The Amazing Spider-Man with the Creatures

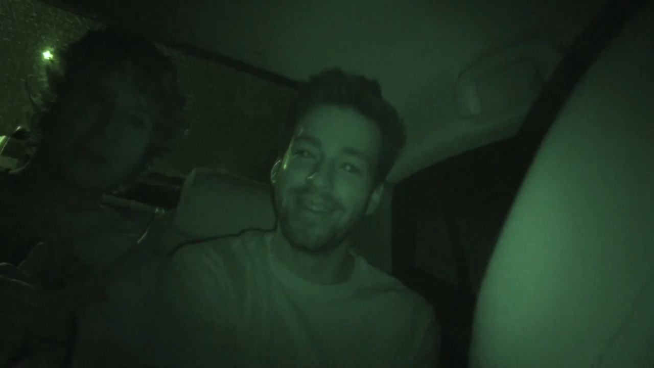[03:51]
He had a care in the world after that. This movie bombed. Oh my god, that movie sucks. By the way, this lizard guy is going to look nasty. What lizard guy? Sure. When you see his face, you'll see what I'm talking about. I've seen it. I've seen it too. I wouldn't describe it as nice. What is with all these water spots? I don't know. That's what I was trying to ask Monica. And she said it was... This is like the lizard scales.
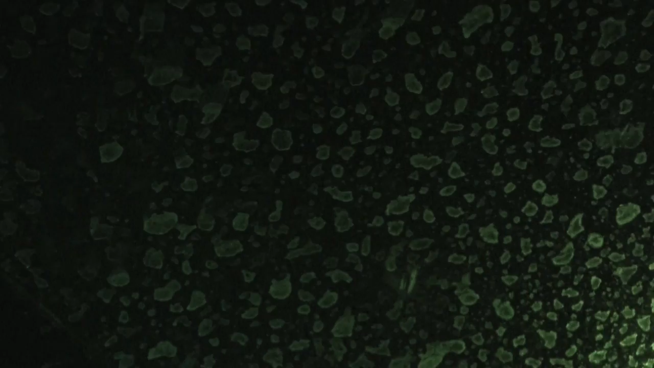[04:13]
When it rained the Look other day. Holy crap. It's either there's ashes in it, or...
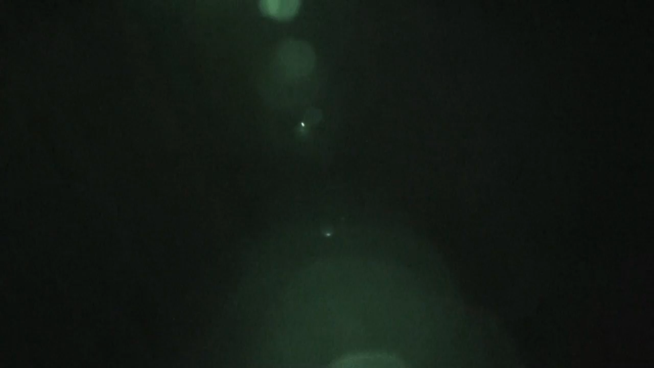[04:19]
Blood slurp! What is that? Is that the moon? There's a massive lens flare coming out from somewhere. Oh, it's the infrared light bouncing back off the camera.
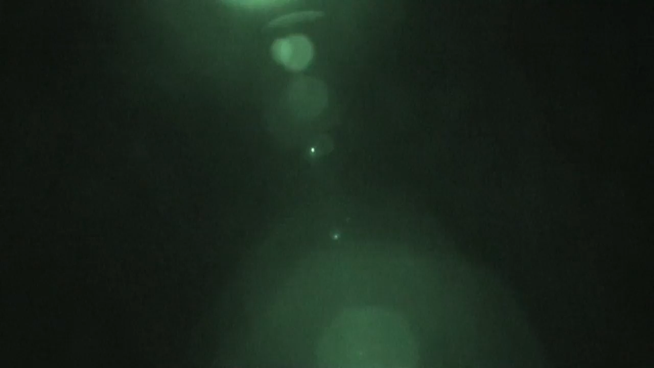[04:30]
I'm like, what is this? Is that the moon? Create your own lens flare. That's what that is? Yeah. Wow. Create your own lens flare here. Look at that. Looks like a preset. Do any special effects like in After Effects. Just record that. Woo! Spider-Man! Oh, he's chasing him. He jumped down in the car. Peter, get out of the car.